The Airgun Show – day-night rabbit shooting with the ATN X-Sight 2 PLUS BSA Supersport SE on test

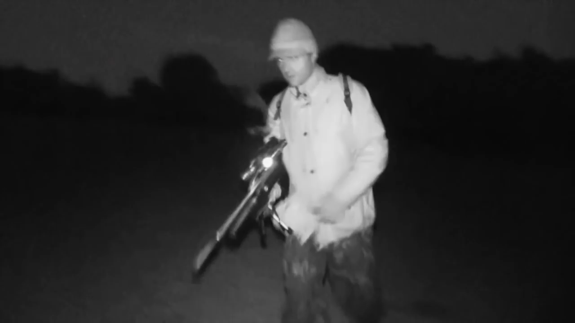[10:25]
Now that I'm settled into position, I can tweak the illuminator so it's working as it should be.
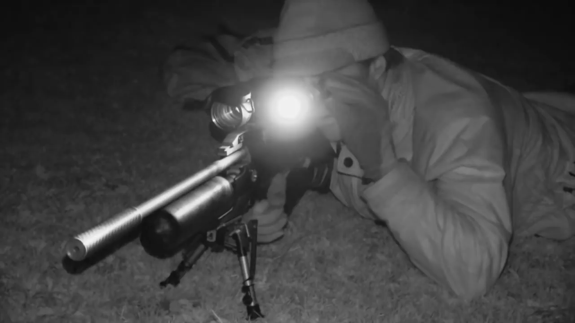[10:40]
The problem wasn't so apparent earlier as the X-site was drawing illumination from the lingering glow from the evening sky. Right, I've picked a spot that I know from past experience puts me quite comfortably within range from where I expect those rabbits to emerge from cover. I've also had a fiddle with the illuminator and I've got that running at a much better level now.
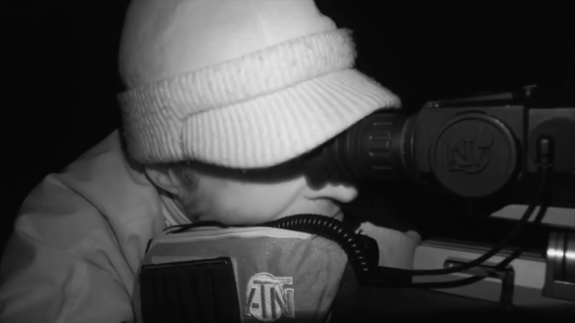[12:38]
Even with that Fox-8 on the move, it's not very long before another rabbit shows itself.
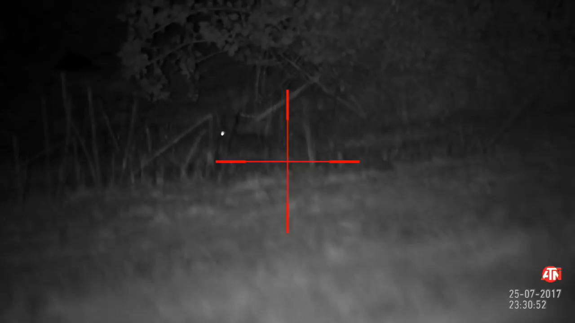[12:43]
Right. We've got a rabbit out.